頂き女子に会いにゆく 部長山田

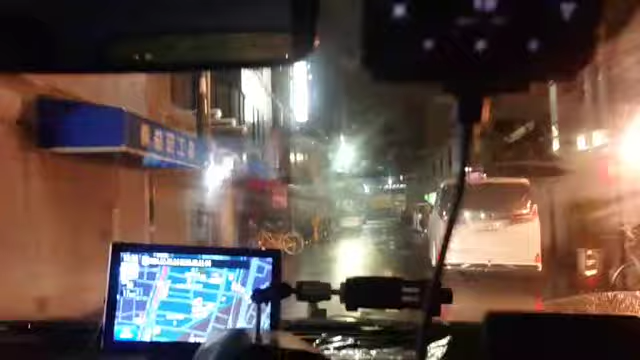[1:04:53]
うーわーこれ一通じゃんこれ一通じゃん どうしようここ一通やってんな どうしようかな頭使え俺いかなくどっちが行く左行って右行って